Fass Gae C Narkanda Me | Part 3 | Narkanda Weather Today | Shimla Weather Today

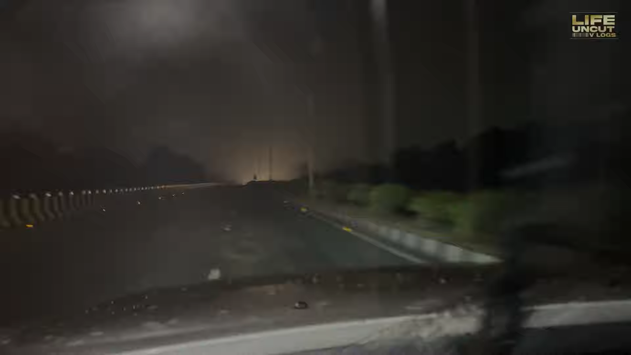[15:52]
सो गाइज अब हम चंडीगढ़ पहुंचने वाले हैं। यहाँ पे बारिश भी नहीं है, बस थोड़ी सी धुंध है।